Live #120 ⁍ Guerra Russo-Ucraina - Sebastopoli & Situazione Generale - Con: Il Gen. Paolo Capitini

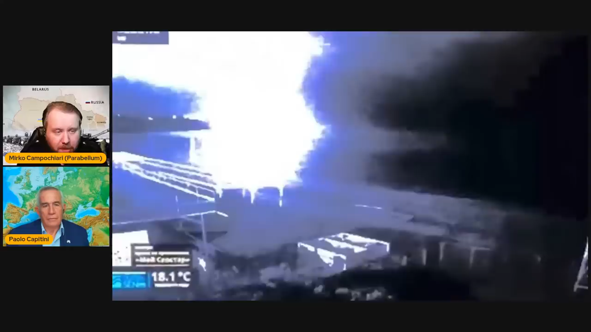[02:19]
dove si vede palesemente delle esplosioni e da quello che sappiamo Admiral Makarov è stata colpita, pare danni lievi, nulla di grosso. Per essere stato colpito un dragamine, una piccola nave da trasporto che è affondata e una nave ausiliare da sbarco, quindi i danni sono abbastanza limitati.